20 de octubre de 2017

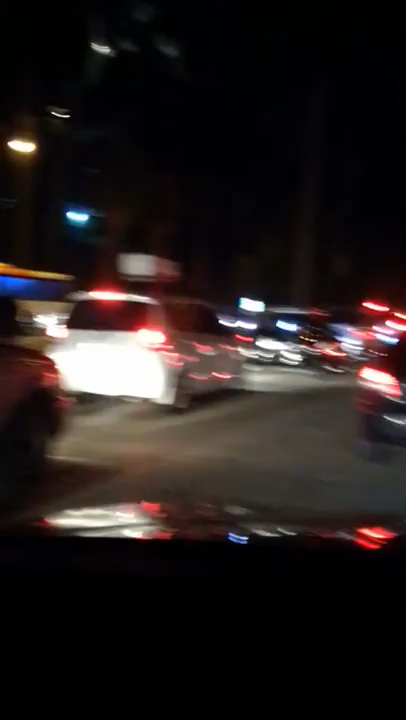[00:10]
hoy es viernes 6 y 40 de la tarde bueno como podrán ver ahí hay una fila para salir del cojo porque bueno supongo que el acceso al puente hace que esta esta fila se genere hay gente que quiera hacerse la viva y salir de la cinta costera 3